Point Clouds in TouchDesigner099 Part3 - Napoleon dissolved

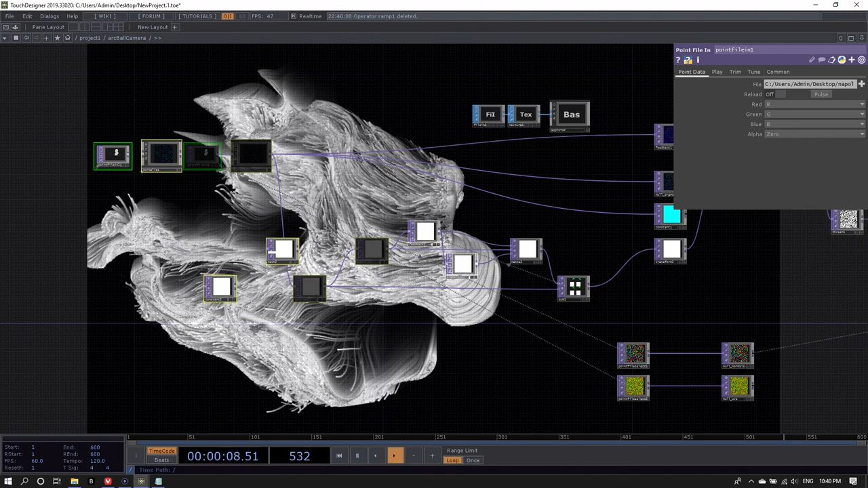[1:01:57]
there should be some variance in the lifetime.
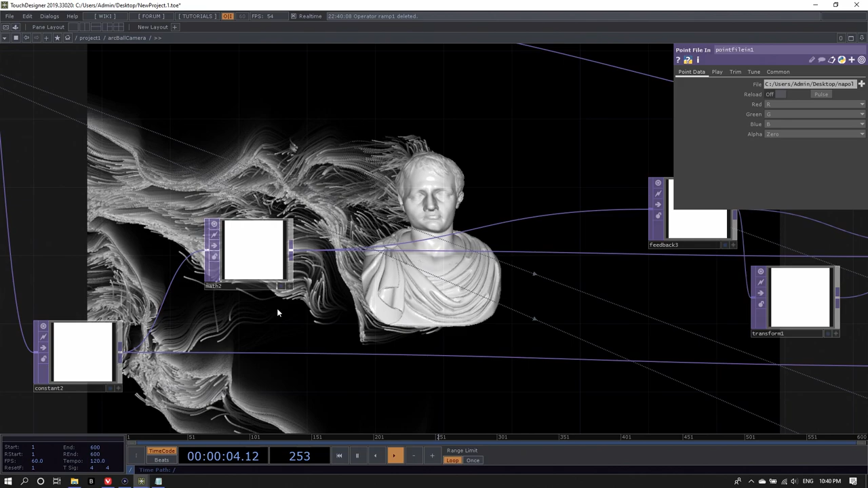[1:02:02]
And here I have my lifetime, 600. And what if I would just add a noise to the whole thing?
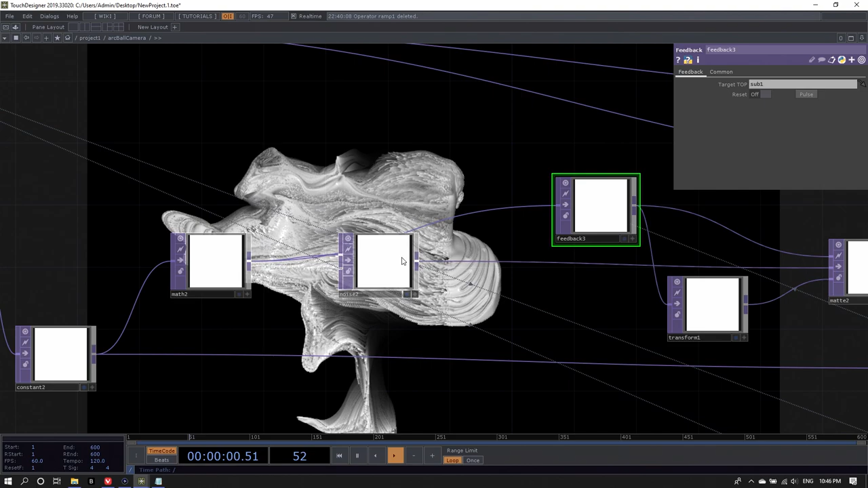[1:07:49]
Okay, I'm going to hook up the noise again as an input to the feedback.
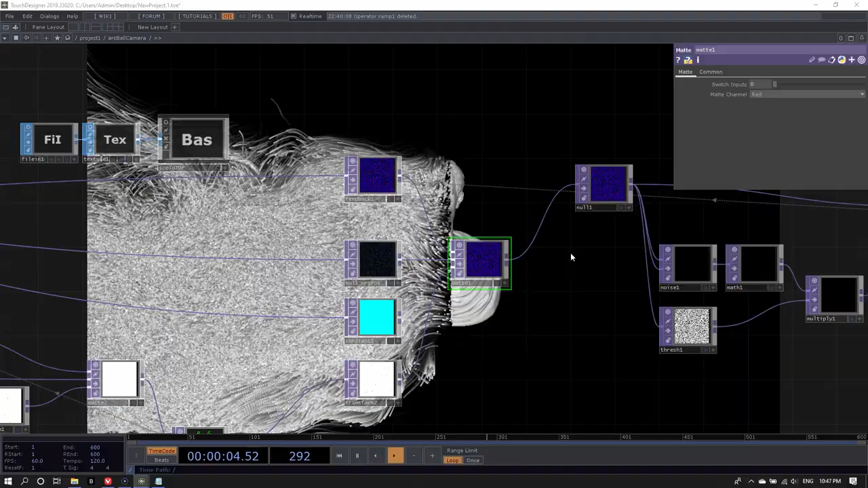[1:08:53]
we should be definitely working with this noise that we have here. And perhaps take down the amplitude.
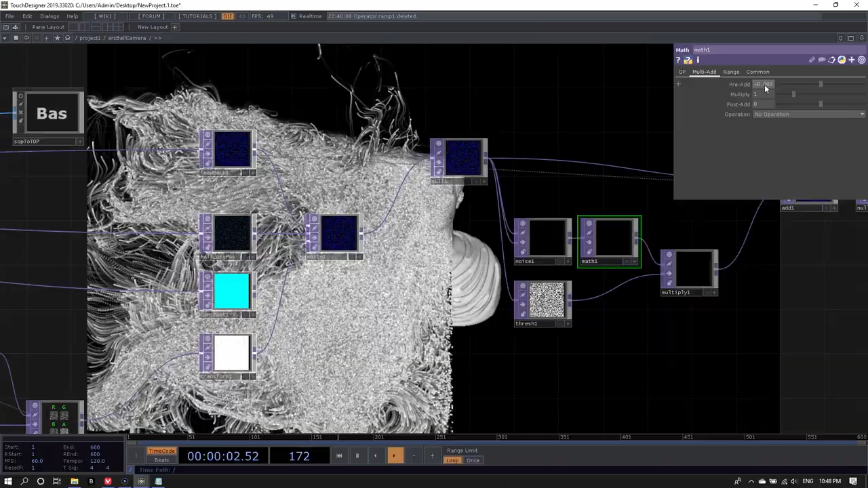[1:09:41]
And... What I'm actually surprised by right now is that there seems to be a lot of them being created
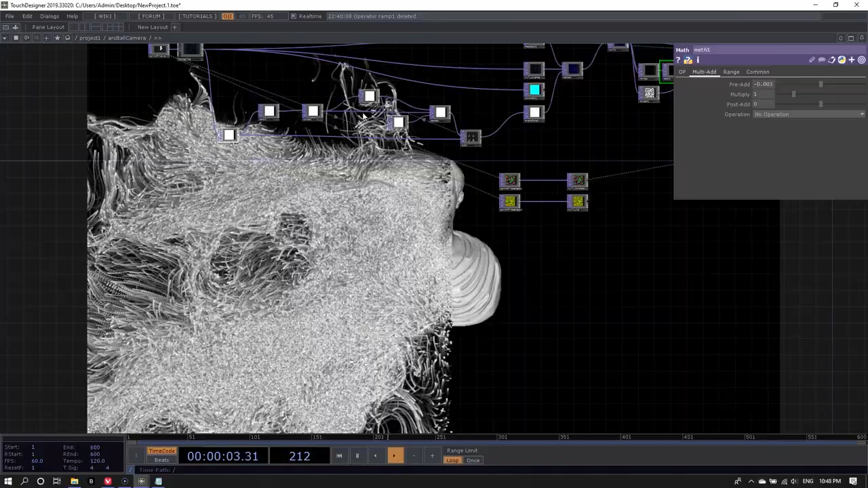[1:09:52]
in various positions here. Let me see. Let me see. Multiply it. That's all correct.
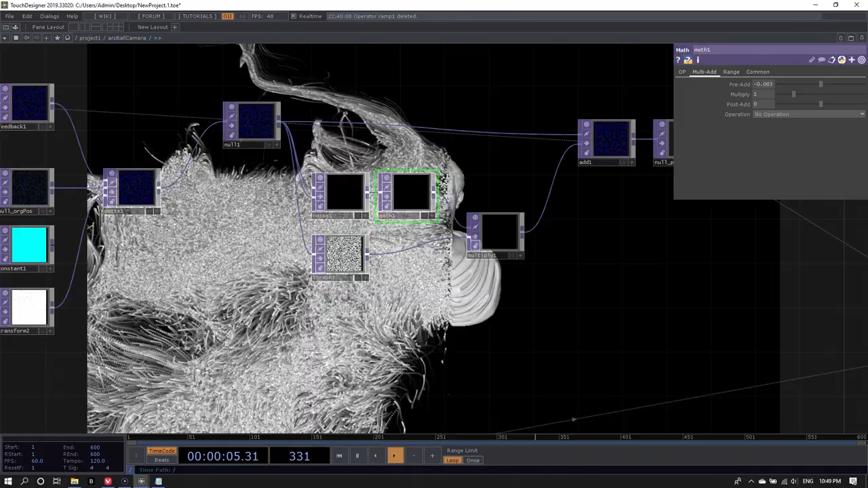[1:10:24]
That's coming from the matte. Oh, perhaps the threshold I should take from the original position only.
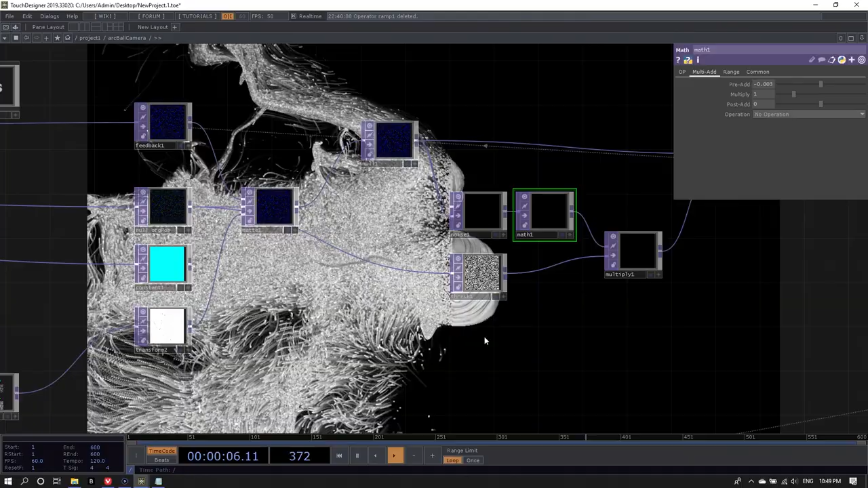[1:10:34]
And not from the feedback position itself. And this is surprising, basically.
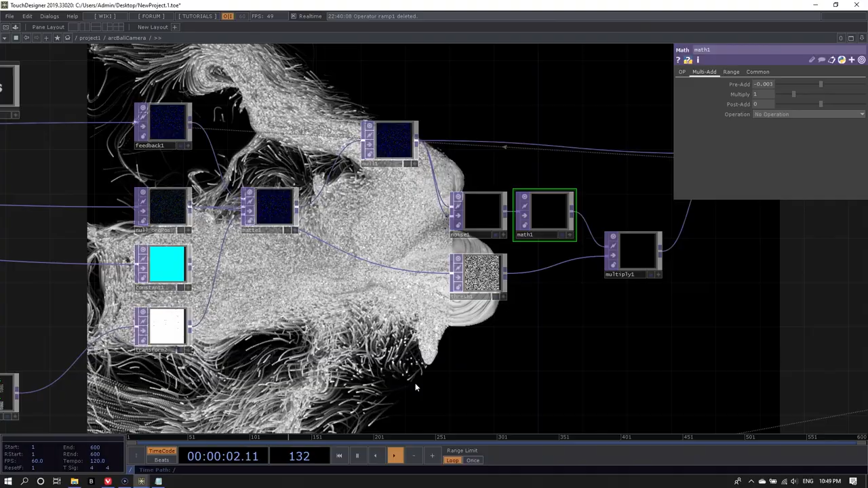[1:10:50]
That's the one I don't understand.